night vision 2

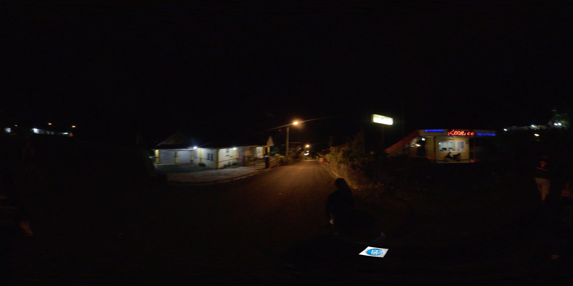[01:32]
Itu kemana yang gelap? Satu, dua, tiga, empat. Pemandangannya bagus. Hah? Pemandangannya lumayan. Oh. Jerik aing tengah arti. Sedih aing tengah arti.